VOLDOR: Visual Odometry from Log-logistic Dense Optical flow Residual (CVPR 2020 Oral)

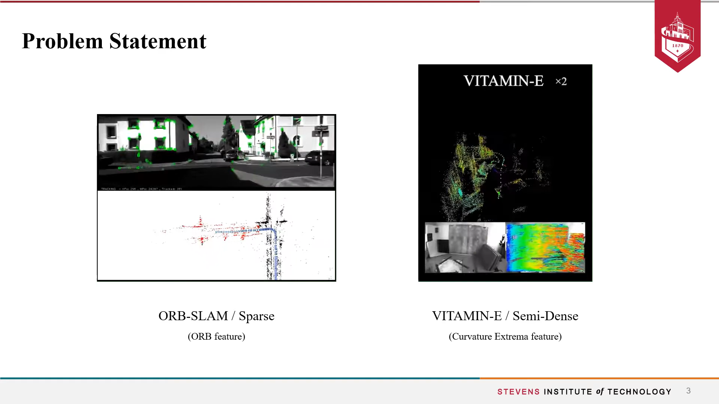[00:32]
Popular indirect methods track for sparse or semi-dense handcrafted features and recover camera poses as well as feature points geometry by minimizing the reprojection error.
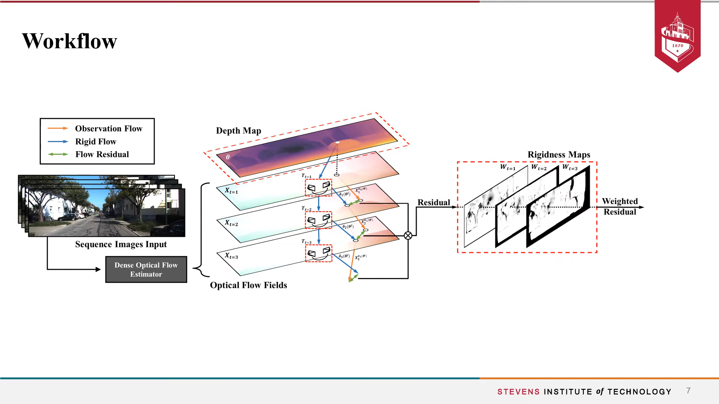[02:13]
Next, residues are weighted by the rigidness maps where pixels belong to occlusion, outliers, or moving objects are down-weighted in our visual-autometry estimation.
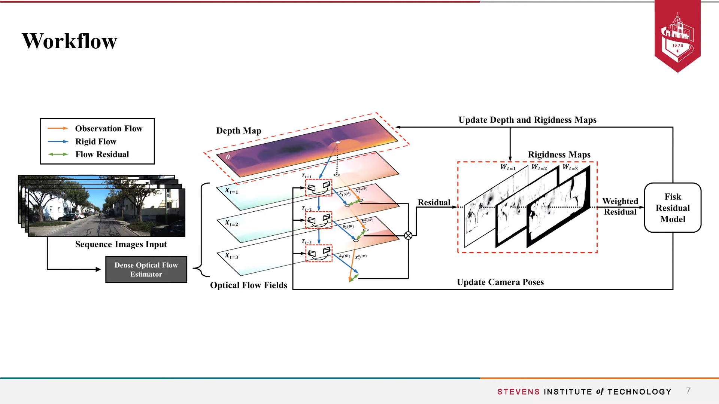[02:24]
Finally, the weighted residues are used to update our visual-autometry estimates governed by the Fisk residue model. Our inference framework iteratively ordinates between updating the depth map, rigidness maps, and camera hoses while assuming others fixed.
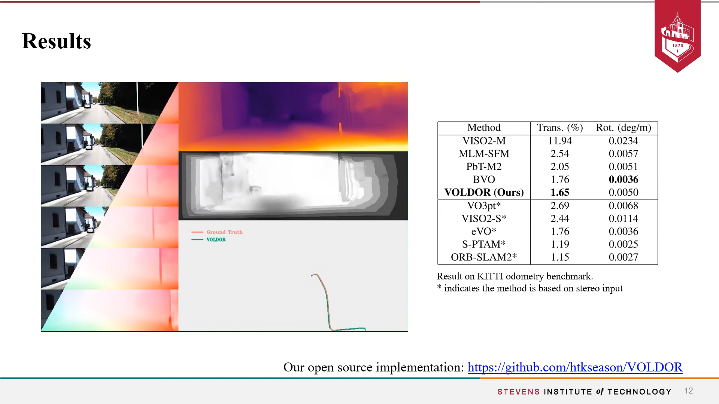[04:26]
We also tested our depth map quality with respect to different pixel rigidnesses,
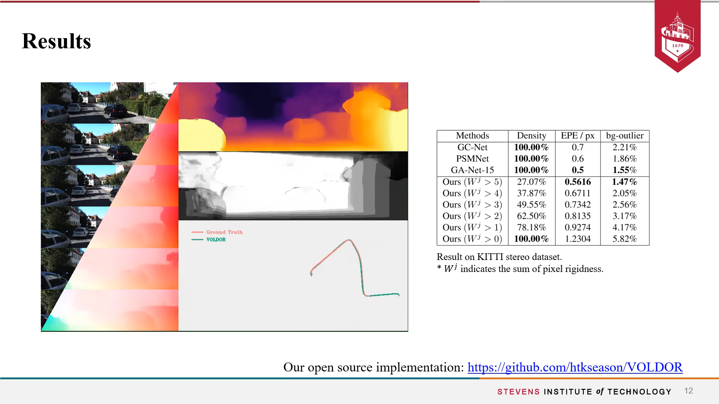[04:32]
where the subset of pixels with high rigidness have achieved a satisfying accuracy.